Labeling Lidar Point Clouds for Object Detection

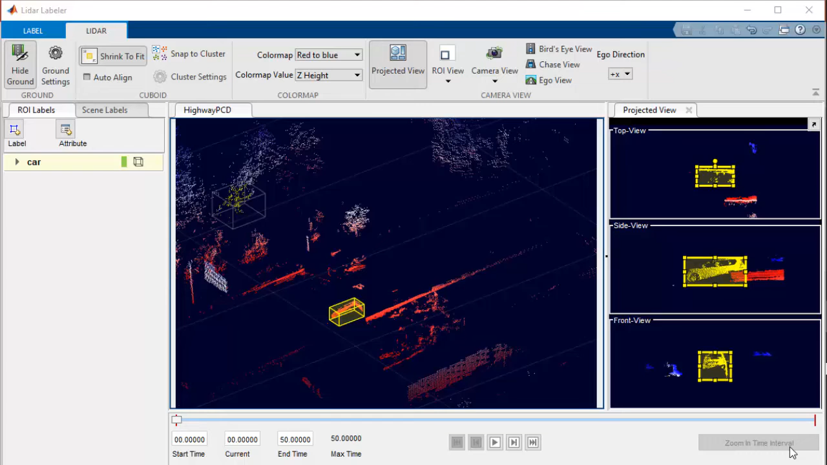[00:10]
So MATLAB is providing a LiDAR Labeler app in LiDAR Toolbox which alleviates some of the most common pain points of point cloud labeling. In this video, I'll show you how to label your point cloud data using LiDAR Labeler app for applications like Autonomous Driving,
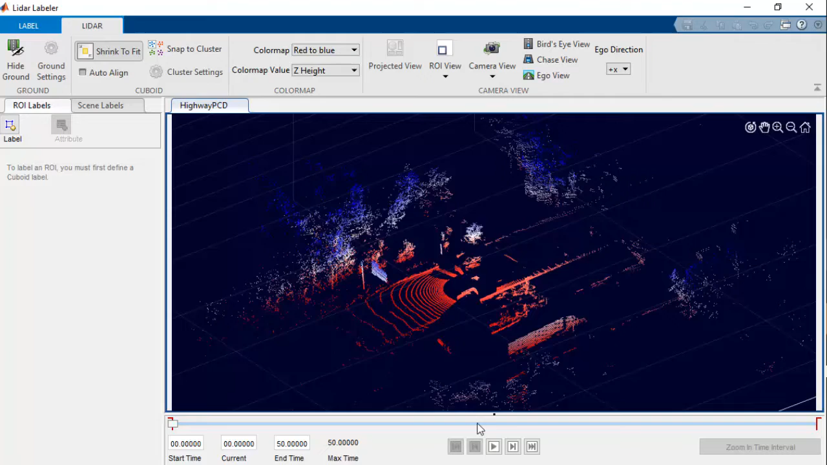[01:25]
as a best practice, we can play the entire sequence to get an overview about the scenario and objects in the point cloud sequence.
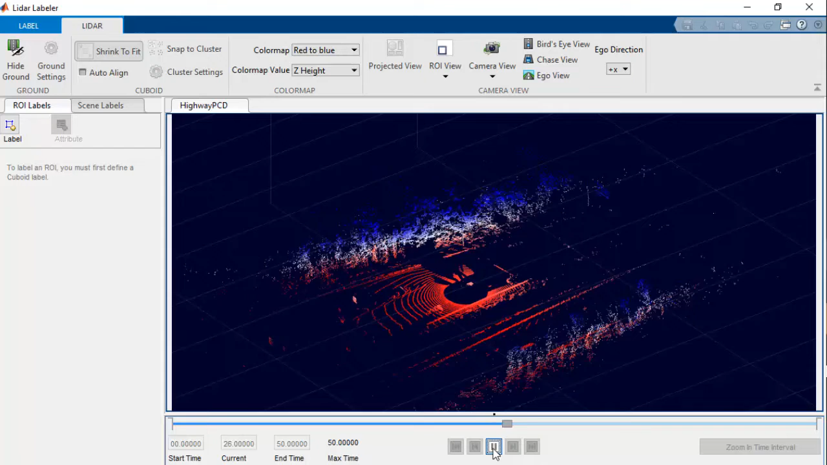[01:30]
There are some other features that will help you to get a better understanding about the point cloud before labeling.
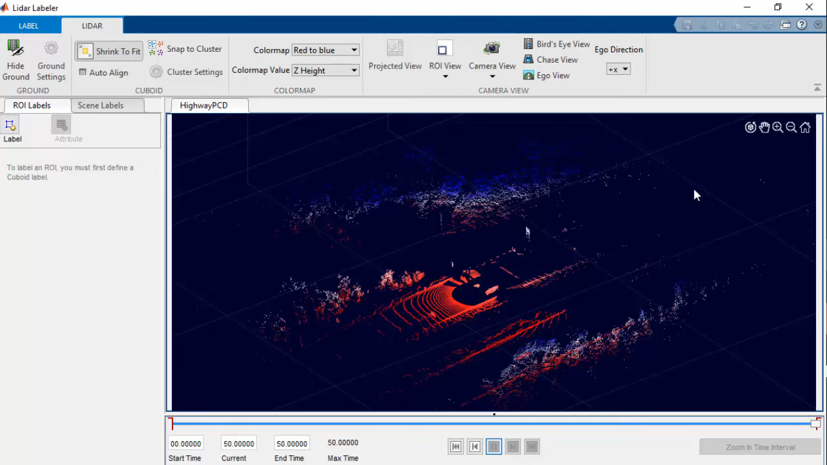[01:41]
For example, you can hide the ground points using range-based front fill or fit ground plane methods.
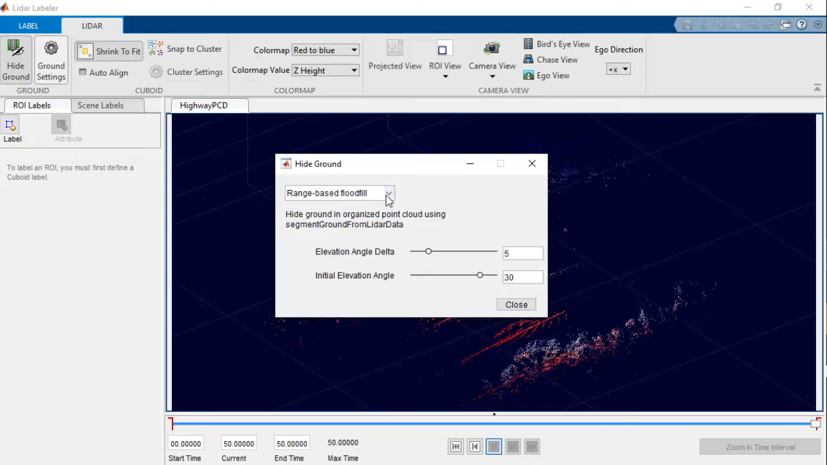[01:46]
You can also use the Snap to Cluster feature to
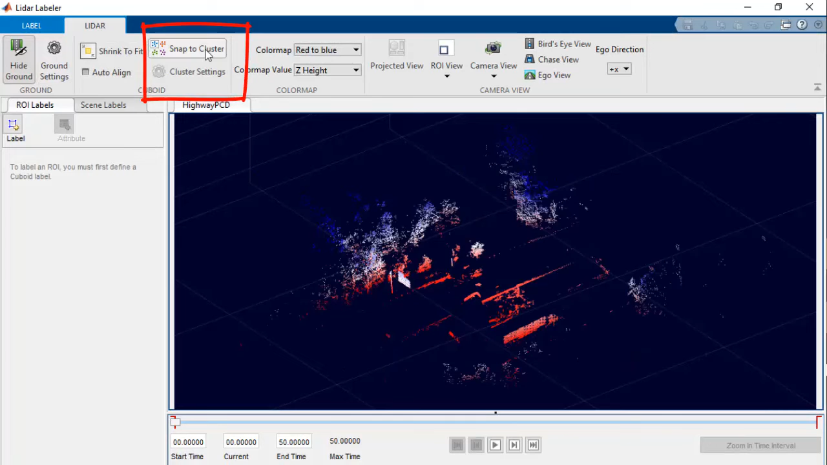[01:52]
apply different types of clustering on the point cloud data. Let's run the sequence again now.
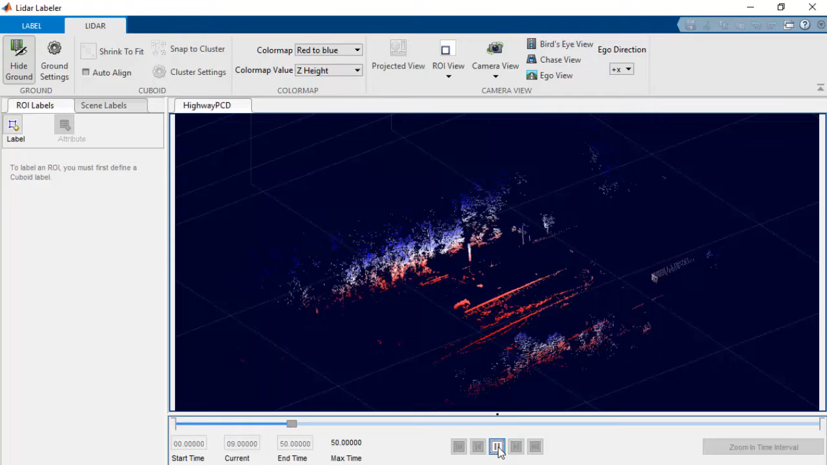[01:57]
Now that we know the objects we need to label in the sequence,
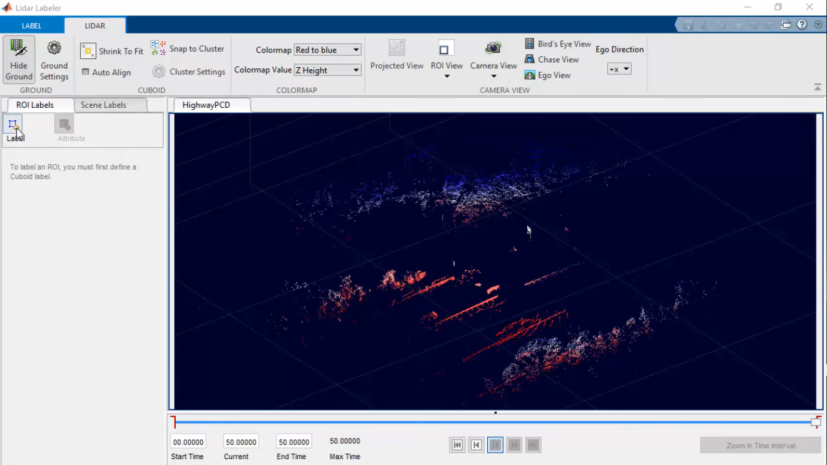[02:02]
we can define them by clicking Label from the ROI Label tab in the left pane. Let's give the label name as Car and fit cuboid over the cars in the scene.
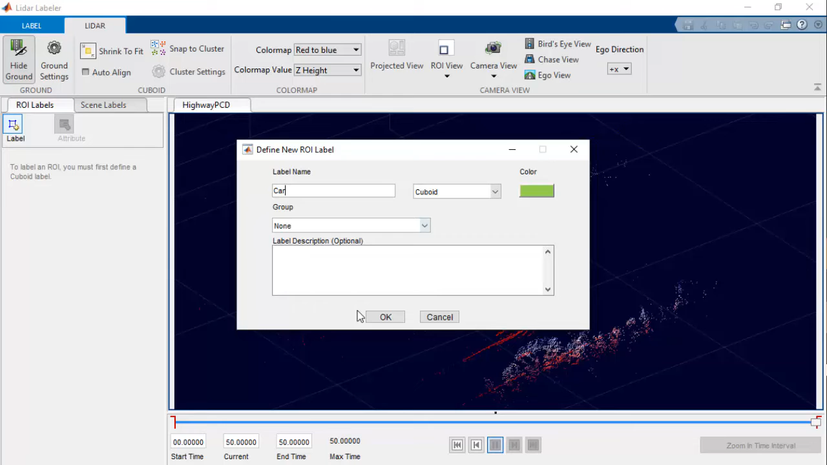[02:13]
We can select the shrink to fit option so that the cuboids fit properly over the object clusters.
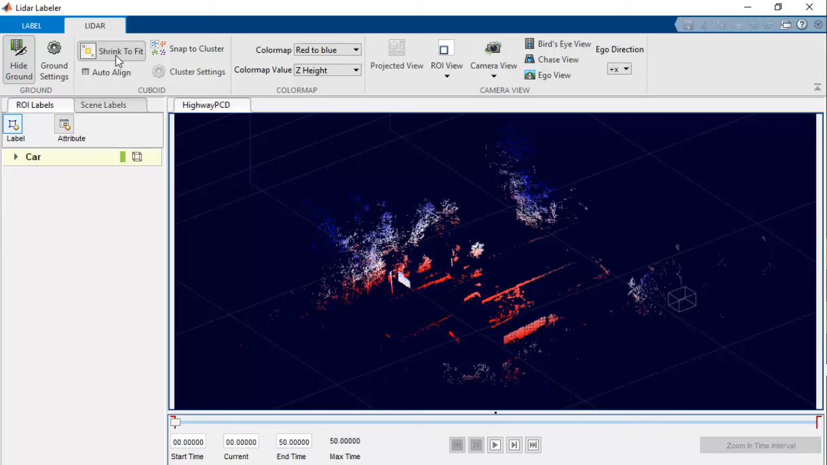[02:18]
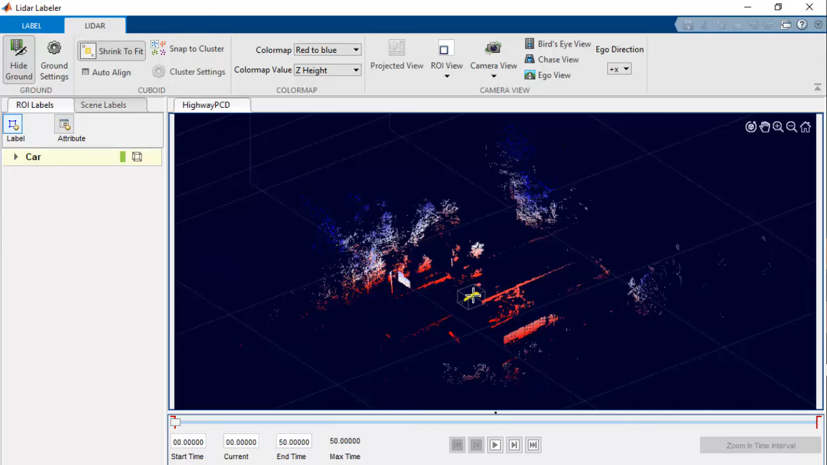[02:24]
Now let's label the car in the sequence by clicking on the car cluster in the point cloud.
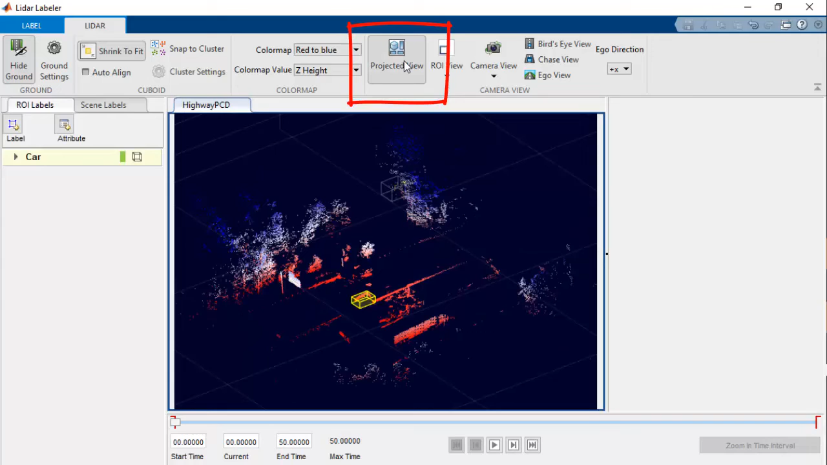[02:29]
We can use Projected View option to see different views of the selected objects and then manually fit bounding box over the object.
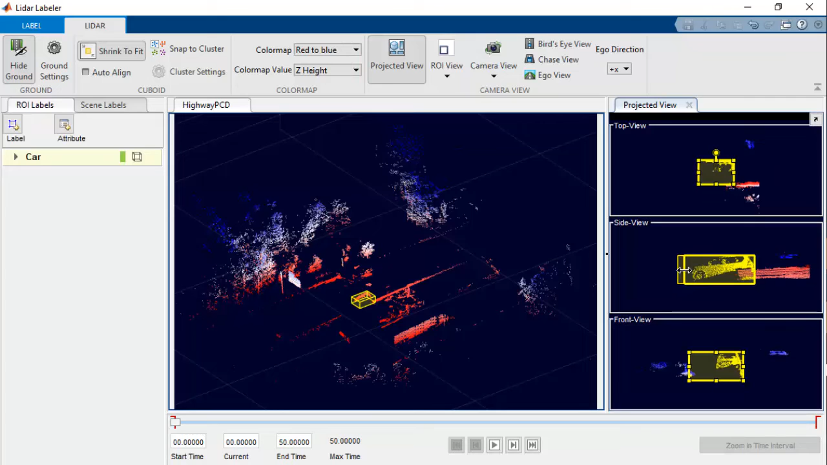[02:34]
The ROI feature in the app enables you to define the ROI and label objects in the ROI.
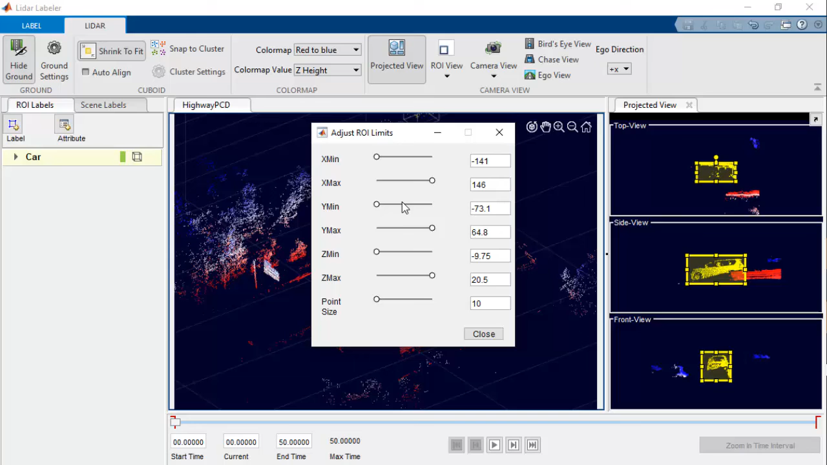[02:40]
For example, you can change the size of points in the point cloud to visualize the clusters. Another useful feature in the app is Camera View option.
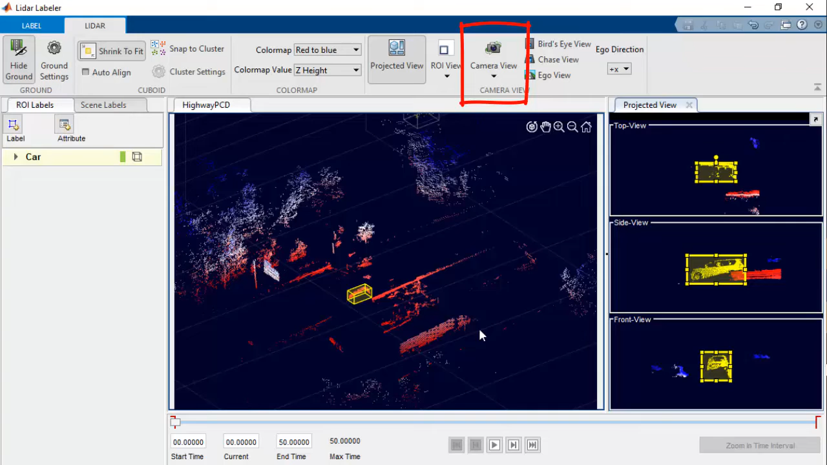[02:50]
You can save and reuse custom camera views of the point cloud data. Now that we have seen how to label objects in the point cloud, let's talk a little bit about automating the labeling process.
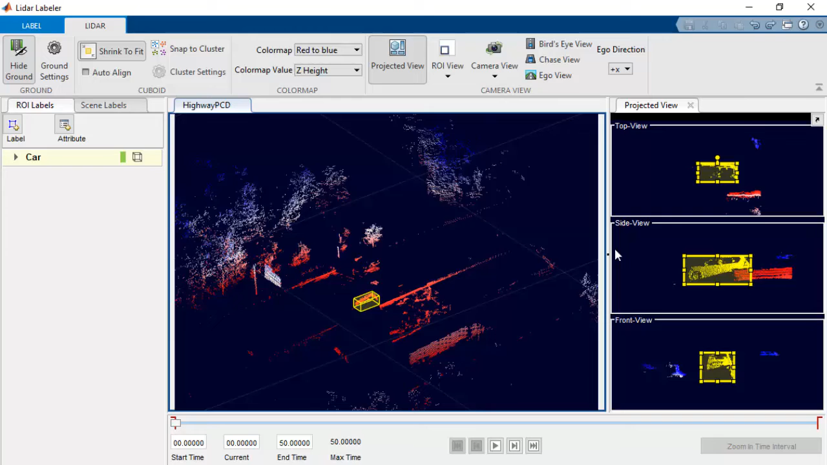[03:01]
For that, we'll go to the Label tab and select the automation algorithm. In this case, let's select the point cloud temporal interpolator.
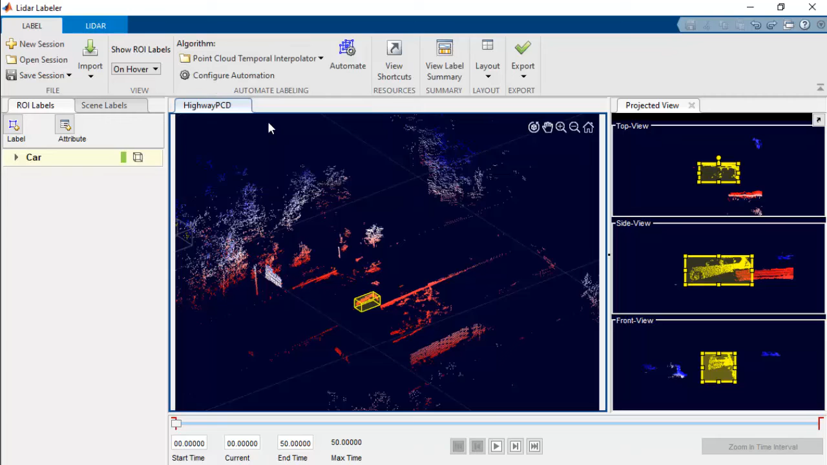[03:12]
This algorithm estimate cuboids in the intermediate frames using interpolation between the cuboid ROIs in the keyframes. We'll then click the Automate button and manually label some keyframes.
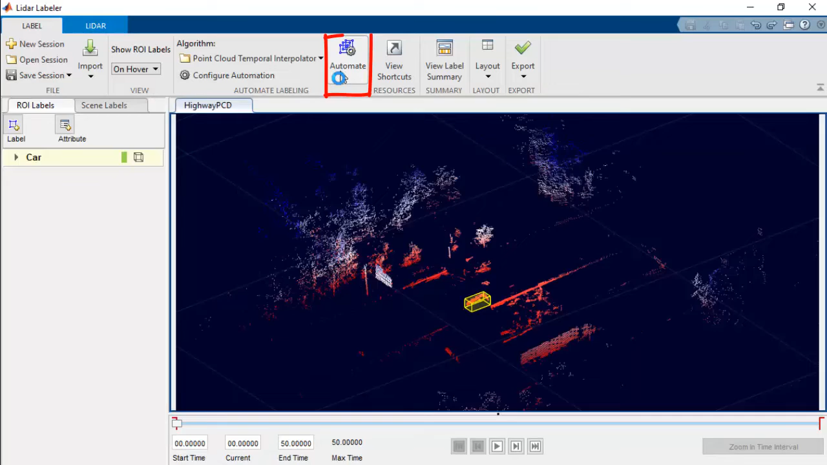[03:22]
Here we have selected five random instances as keyframes.
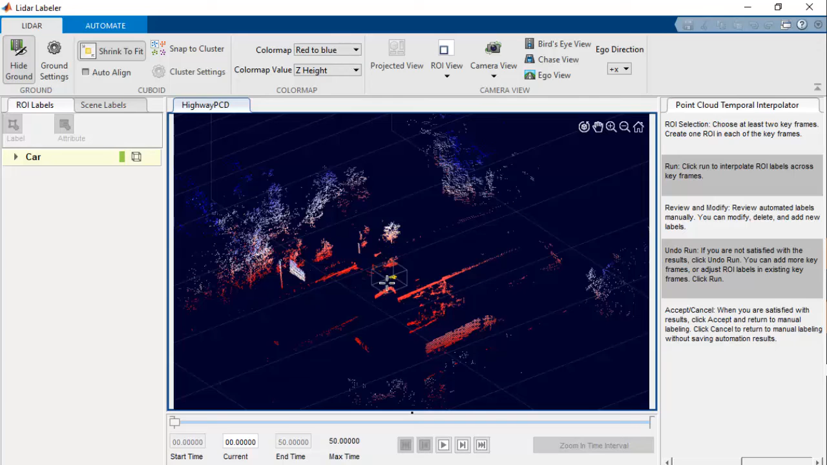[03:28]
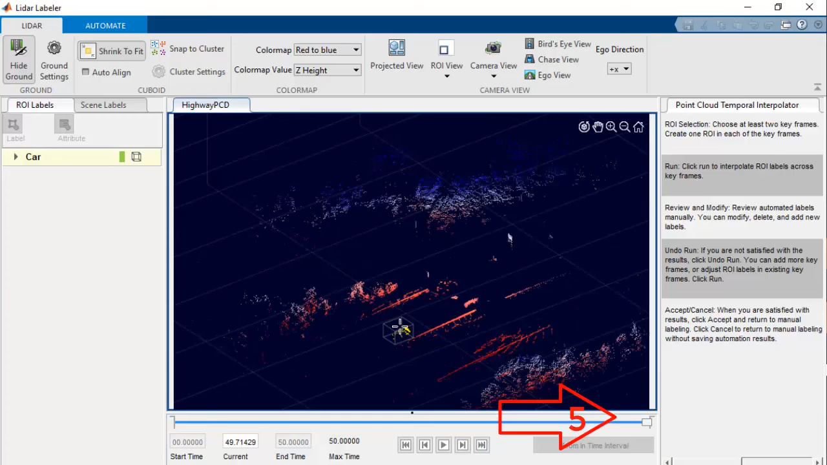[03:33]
After this, we'll select the Automate tab and click Run.
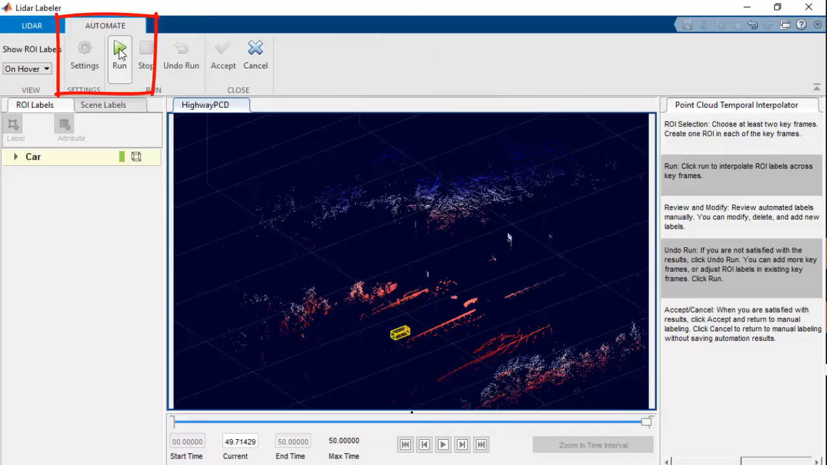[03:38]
Now you can see that all the intermediate frames are labeled automatically.
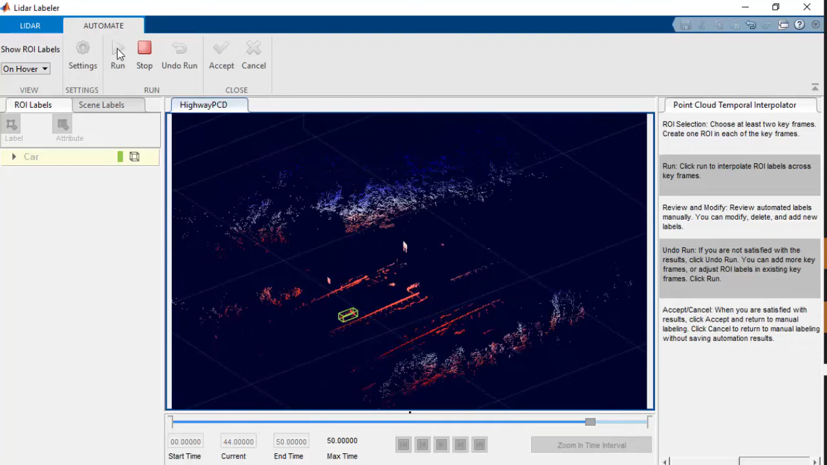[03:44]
You can go through the label frames and manually edit any of the frames as per needed.
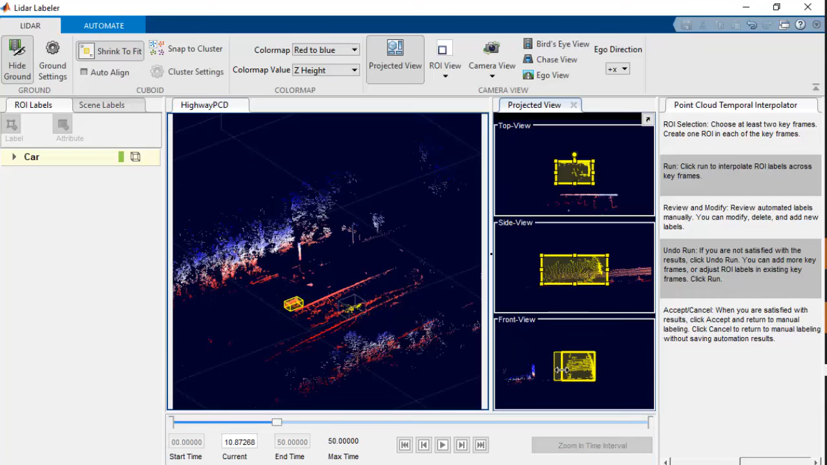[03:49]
Finally, you can accept the automation and export the ground truth label point cloud to MATLAB workspace or to a file.